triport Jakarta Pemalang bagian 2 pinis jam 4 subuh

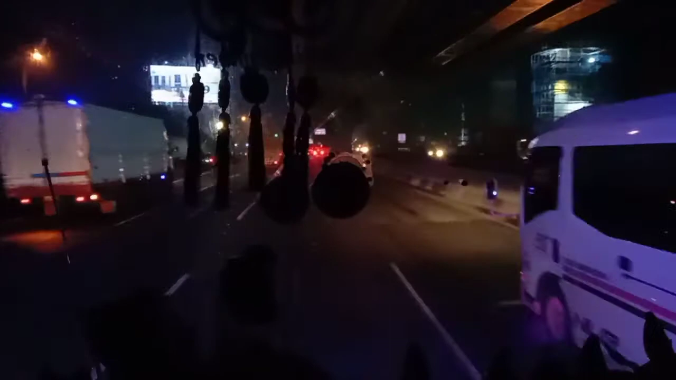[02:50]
1, kita udah masuk KM0 ya. Otomatis kita udah mau masuk tol Jakarta Cikampek nih. Namanya KM0 ya. Nah, sekarang kita posisi kita di perbatasan antara ibu kota sama Bekasi nih,
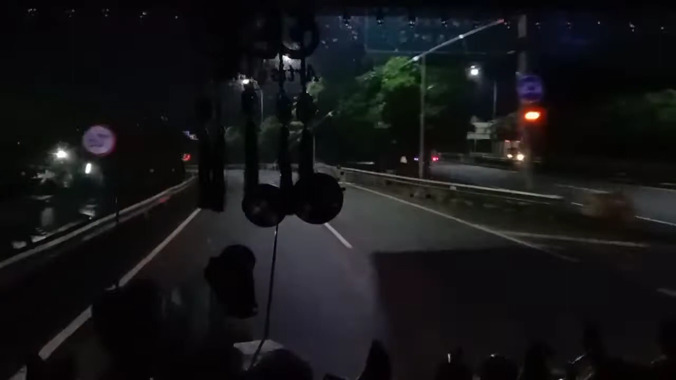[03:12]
Jawa Barat nih. Masih di atas kabin 390 ya kawan-kawan ya. Tetap ikutin kita terus. Jangan lupa like, subscribe dan komen.
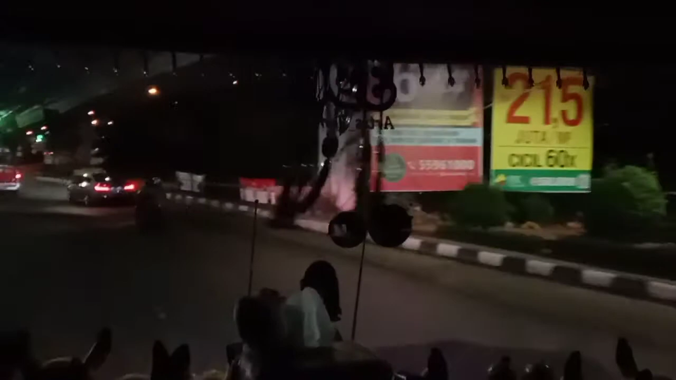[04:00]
Sekarang kita udah masuk tol Rawabuaya.
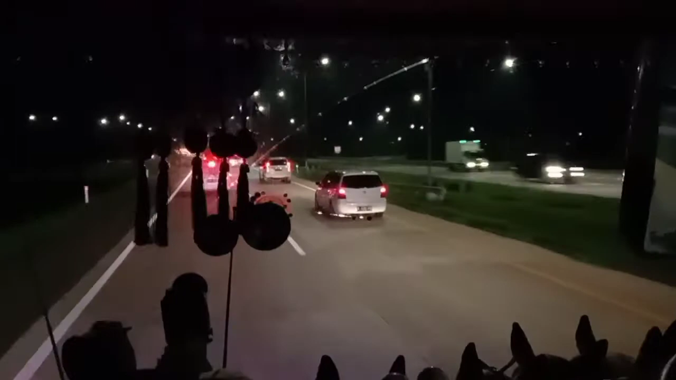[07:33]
Selamat malam Ismania. Sekarang kita udah di Tol Cipali KM109 Kabupaten Subang. Dan sekarang kita masih dari Kalin 390 artis Jember nih ya. Tetap ikutin perjalanan kita terus. Tapi kita cuma sampai di Jawa Tengah aja nih, kawan-kawan. sekarang kita udah di
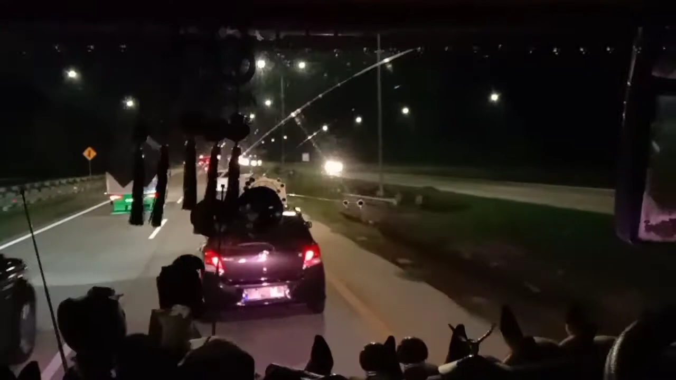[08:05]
Tol Cipali KM 110, tepatnya Kabupaten Subang, Jawa Barat. Tetap ikutin kita terus, jangan kemana-mana ya.
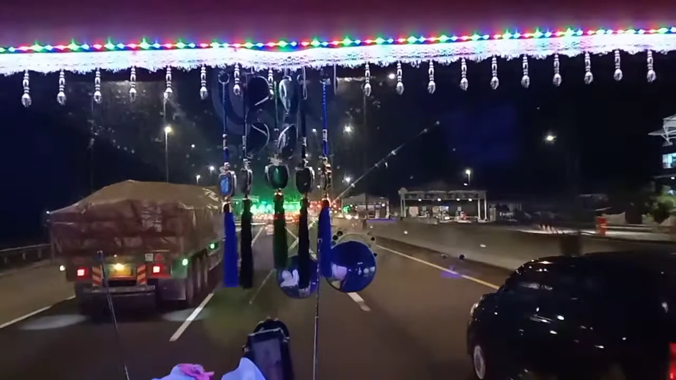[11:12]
Selamat datang di Cikampek Jawa Barat. Masih bersama kabin 390 ya Mas Bro. 390 Medan Jember, tapi kita mau trip sampai Jawa Tengah aja nih karena waktu tidak memungkinkan ya. Alhamdulillah kita masih bisa trip dan mencoba. Kita kan selama ini tahunya cuma di pool aja nih Mas Bro.
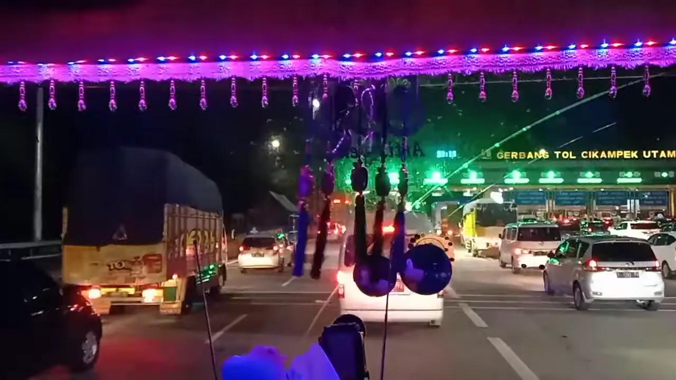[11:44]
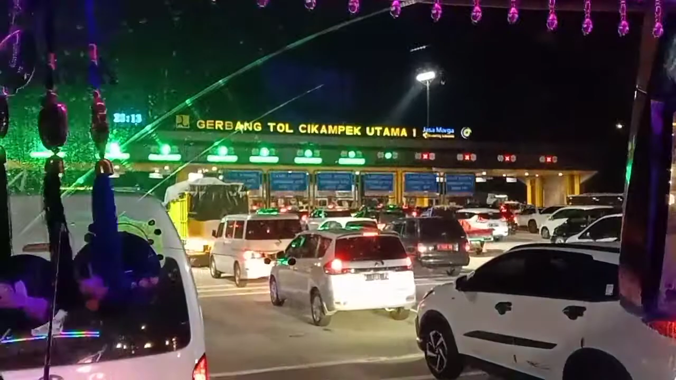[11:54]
Padat om tuh, pelat bis semua nih, pelat bis semua nih mau keluar kota itu.
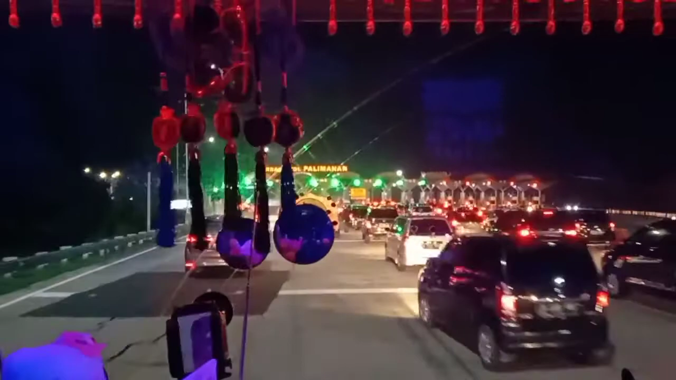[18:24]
Nah sekarang kita udah di Palimanan Cirebon. Selamat malam Kota Cirebon dan welcome to Palimanan.
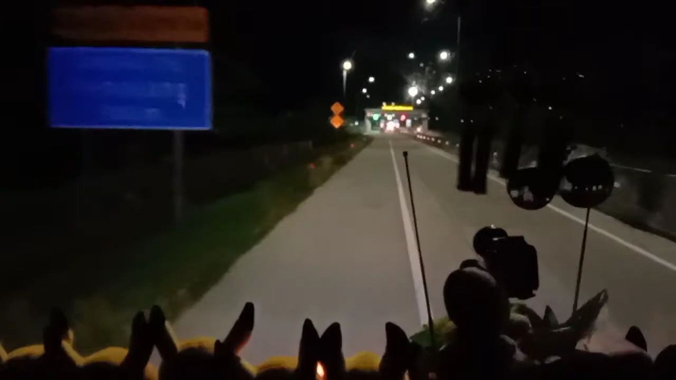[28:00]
tepat pukul 3 dini hari kita udah sampai di gerbang tol Pemalang, Jawa Tengah.